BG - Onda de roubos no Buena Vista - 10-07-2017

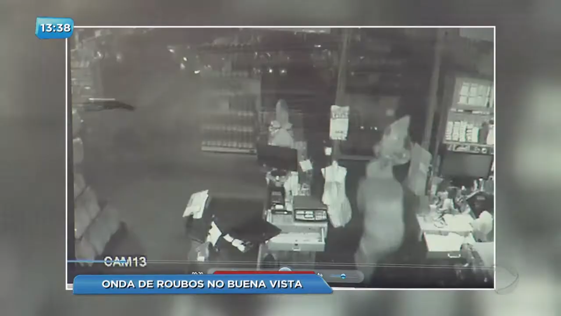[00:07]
Mas o alarme do supermercado dispara e ele foge correndo, levando apenas alguns produtos.